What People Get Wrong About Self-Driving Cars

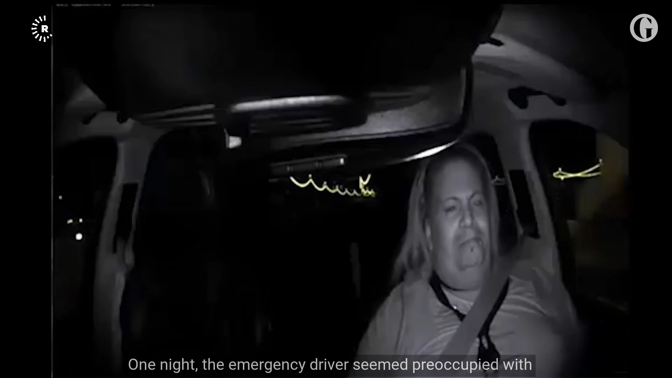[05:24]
One night, the emergency driver seemed preoccupied with their phone
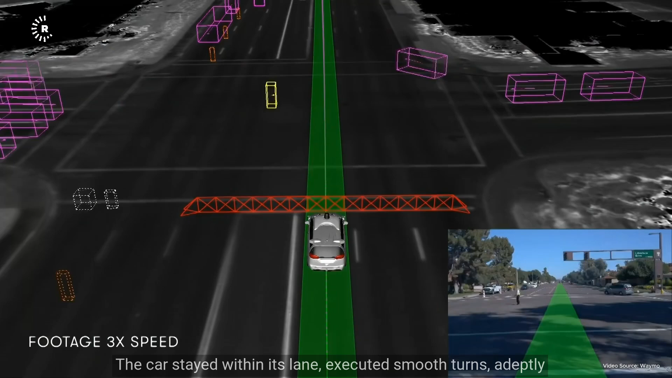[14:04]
adeptly avoided obstacles, and adhered to traffic regulations by coming to a complete stop at both stop signs and red traffic lights.
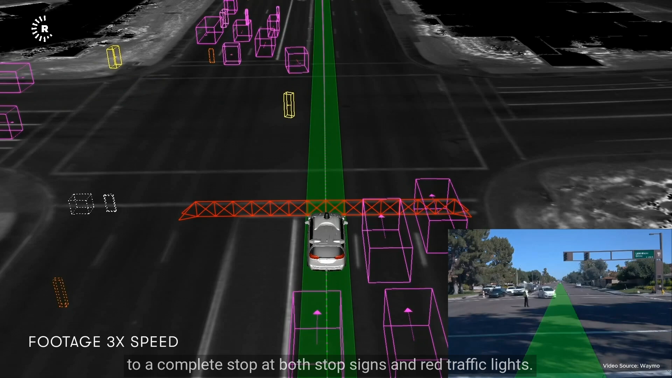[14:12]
And Gabriel was impressed.
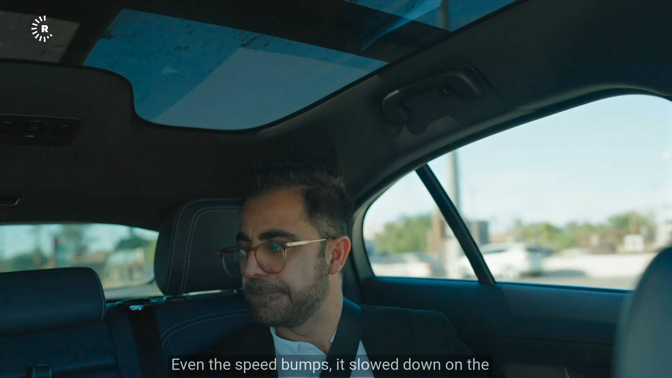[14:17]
Even the speed hops.
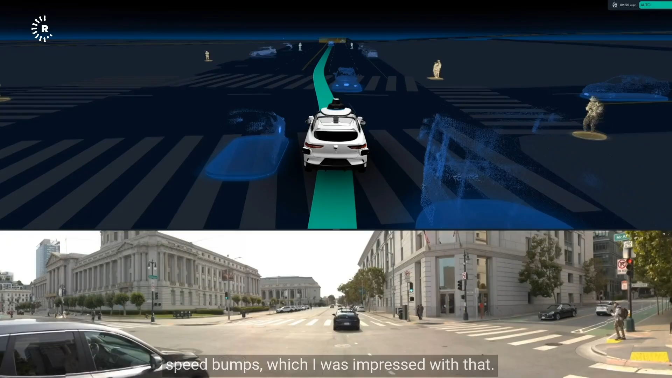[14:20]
It slowed down and the speed hops, which, uh, I was impressed with that.